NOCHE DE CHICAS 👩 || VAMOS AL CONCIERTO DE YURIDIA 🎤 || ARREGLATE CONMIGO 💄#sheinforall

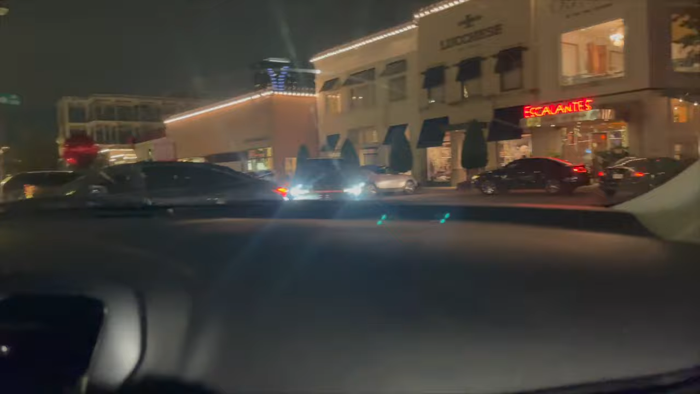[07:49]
Elizabeth, deja de hacer eso. Aquí ve. Mira, ahí está. Ahí dice escalante. Entonces te vas a meter en ese shopping center. No, no, no.
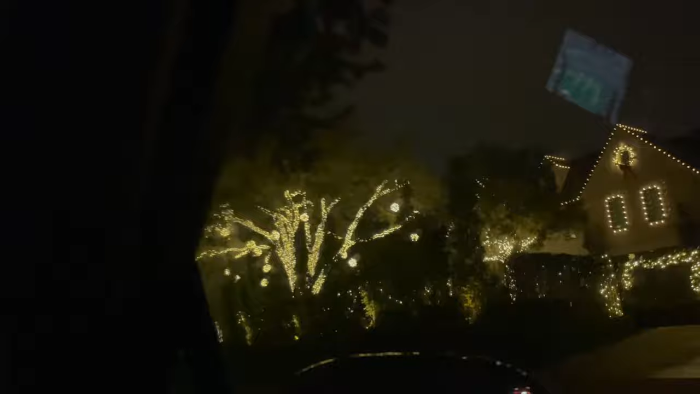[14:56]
Es bien bonita. Mira el cielo. Qué hermoso. Qué bonito. Bien llenito. Qué bonito. Qué bonito. Mira la chibola, ve. Es tan bonita.
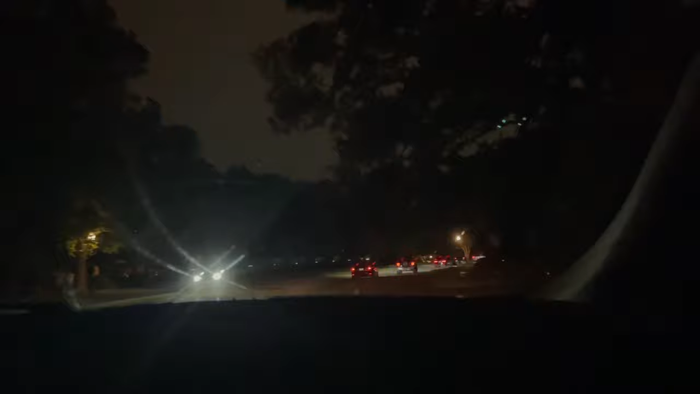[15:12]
Ay no, Dios mío. Nada se va viendo. Pero espero que ustedes chicas vayan disfrutando nuestra compañía. Este no es nuestro tour por Memorial. No, ese no es Memorial. Para este es la Kirby. Aquí es donde trabajamos. Aquí por estas casotas a las que trabajamos. No, la Chepa es la que vamos a hacer. La izquierda. Esta es la Kirby. Vamos. Sí, ahorita la luz a la izquierda y después a la derecha. Y ya vamos a haber llegado. A nuestro destino. Gracias, señor. Bien, bien. En el domingo. A las 8 y 2.
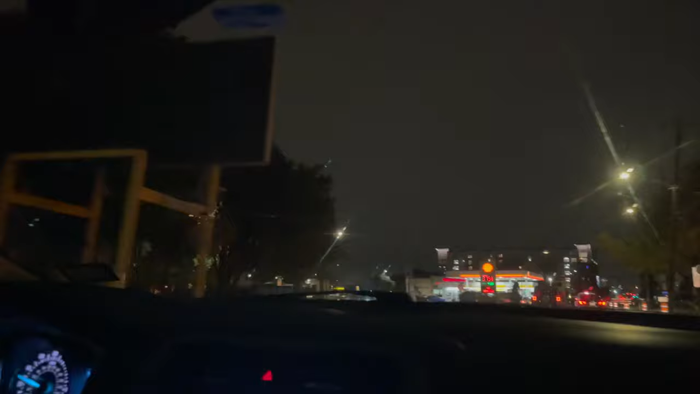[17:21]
Allá el semáforo vas a cruzar a la derecha. Ivonne, sé serio, Ivonne.